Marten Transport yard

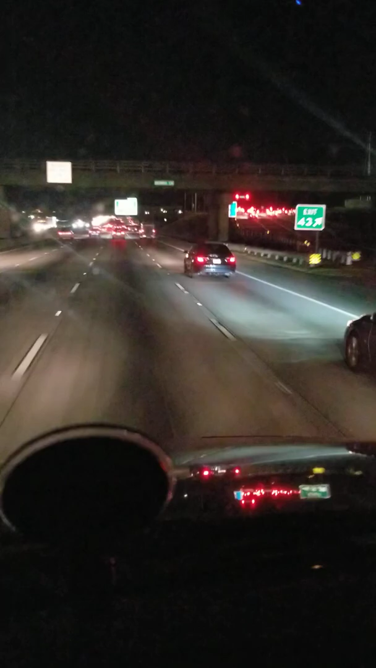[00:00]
What's up, TV Trucking in Atlanta? On my way going to the Martin Yard, really, it's Atlanta, Tucker, Georgia, St. Crabs, right outside of Atlanta. On my way to the yard, 8 miles away, I figured I'd take y'all on a ride to our yard and see what it looks like. It's one of the better yards that Martin has. I think the best yard.
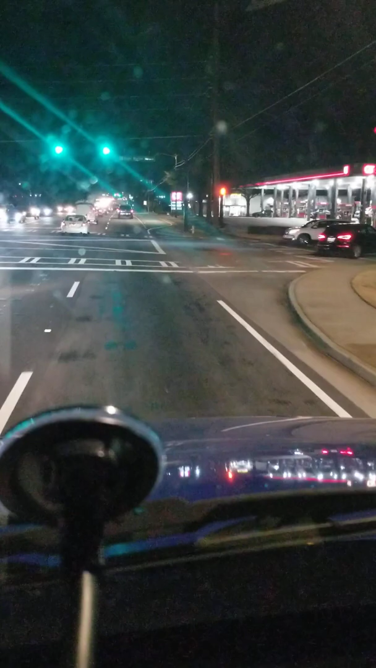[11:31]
Turn right to Roger Martin Way. You're going to think traffic is moving and traffic is not moving. And I hate that. It happens sometimes. Proceed east on Roger Martin Way in a quarter mile.
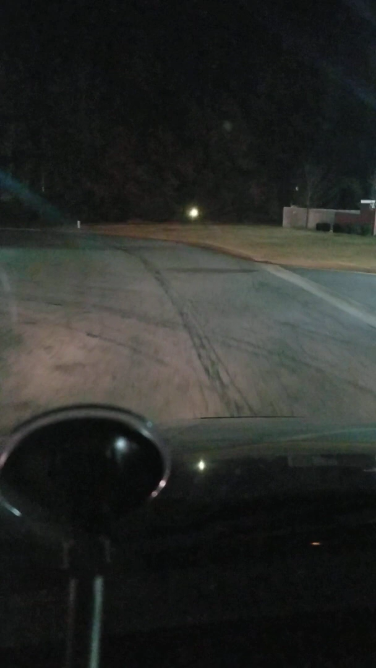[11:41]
Look for your destination on the left. I don't be having my ID. I'm having to get somebody over the gate. Hopefully I got it this time. Maybe my jacket or something. Because I don't have it hooked on my... Look for your destination on the lap.
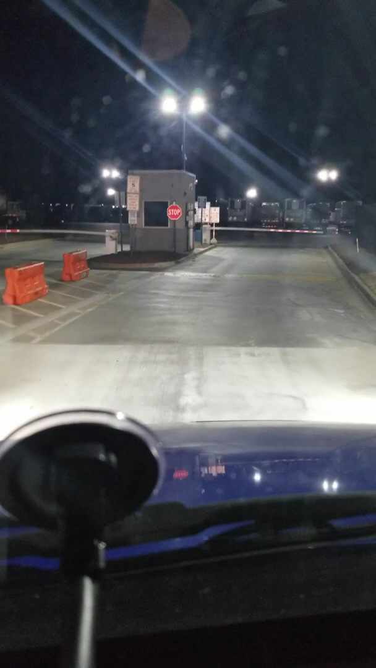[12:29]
Destination. There it is. There it is. I need that to get inside this gate.
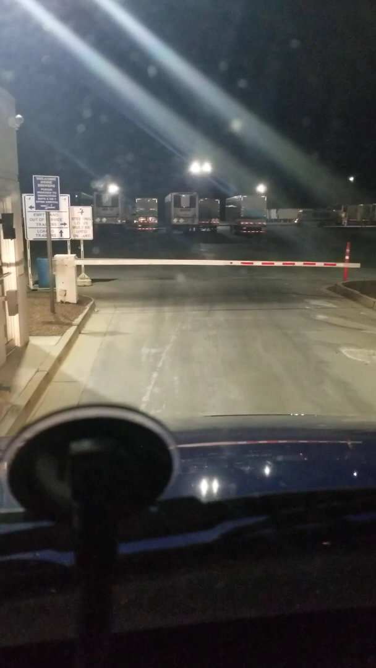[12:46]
Get inside the gate. Just slide it through. Just slide it down. Get in. If you're still employed, then it lets you in. So you'll know if you have, no longer have a job here, that the gate won't go up. All these brand new Kentworths out here.